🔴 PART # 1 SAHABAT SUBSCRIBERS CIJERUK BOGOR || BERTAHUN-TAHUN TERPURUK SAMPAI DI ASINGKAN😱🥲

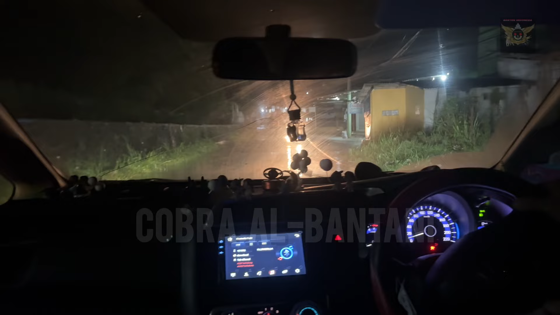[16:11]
Banjir, banjir. Masya Allah. Sampai ngebul, kaget sahabat, mesinnya ngebul. Wan kita kobongan, niatnya harus loncat, tinggalan jaro melepodam. Leh.
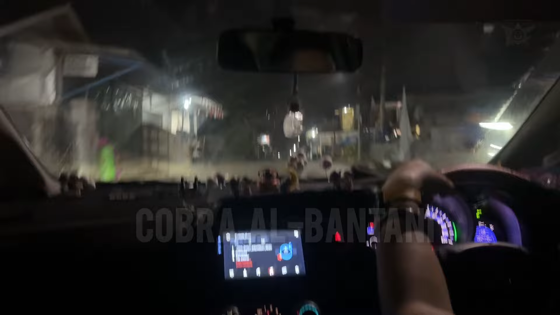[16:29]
Terus remen gitu loncat tembok pas kena banyu jadi tubuh lah sahabat orang
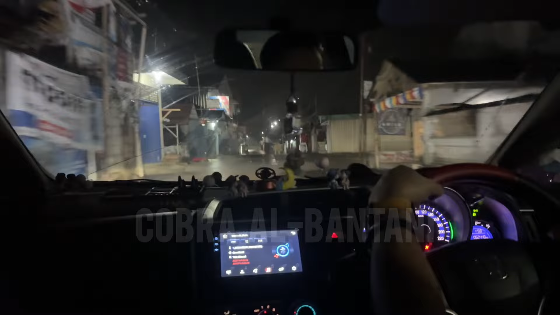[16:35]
itu kobongan mobilnya ayah loncat none harap harap kegelati lelebak gue nanti harap ay.
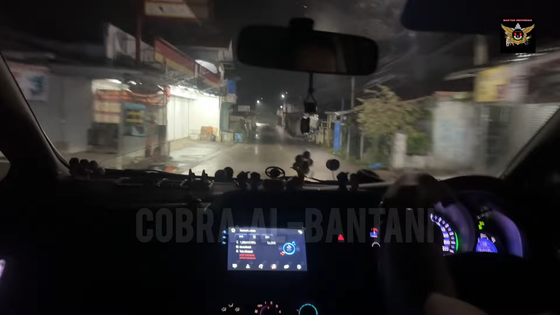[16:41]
Masya Allah sekarang kita di jalur apa kan makan jalur
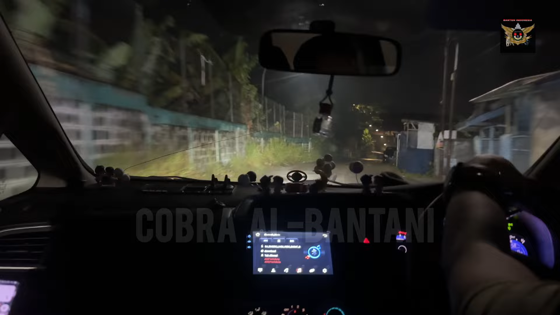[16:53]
Ajur tadi sekarang sebentar lagi kita masuk jalur Ciawi, Ciawi Sukabumi kita.
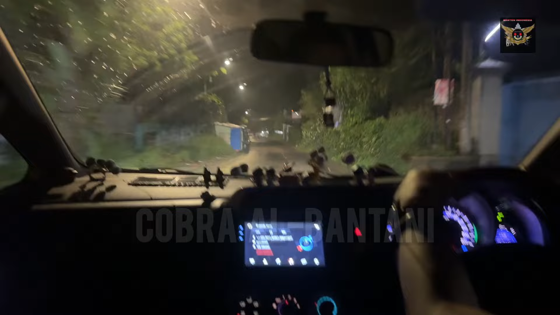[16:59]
Depan belok kiri. Nah, sahabat subuh subuh terlalu omongan yang ngambung uang gitu. Aduh.
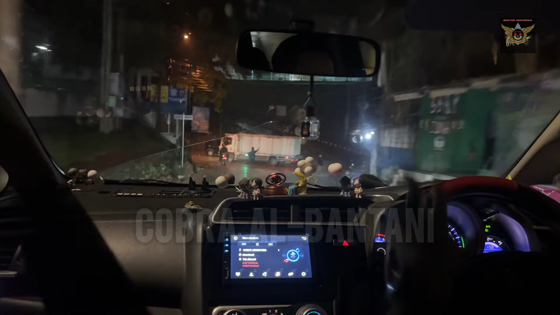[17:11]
Ya. Ciawi arah Caringin. Nah, Caringin. Belak hampur amang.
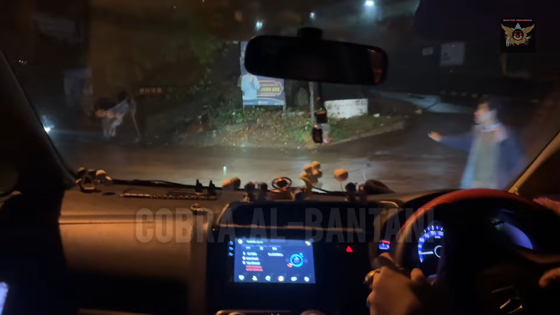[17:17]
Yes. Gitu, udah ke jalur utama lagi sahabatnya. Jalan Ciawi Benda. Ciawi Benda. Bisa dong. Masih. Kirang kilo maning. Sekitar kurang kilo gini.
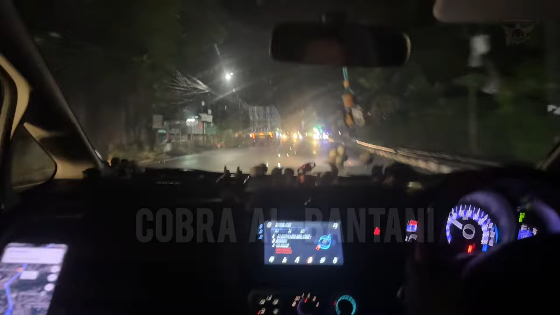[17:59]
Arah Cihideng. Yes, jal. Caringin Cijeruk sahabat, kita belok ke kanan. Kanan, oke. Okay. Belakang mobil. Ya, oke, okay.